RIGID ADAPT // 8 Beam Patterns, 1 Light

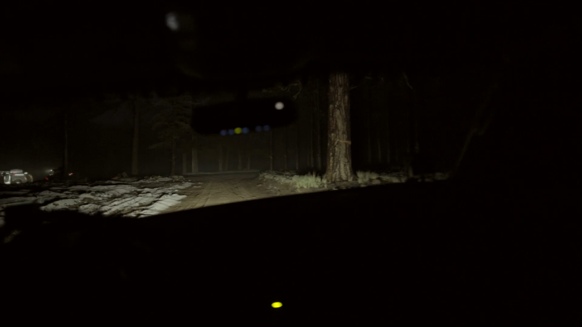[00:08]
The Rigid Adapt uses your vehicle's speed to automatically select from 8 beam patterns, ranging from flood to spot.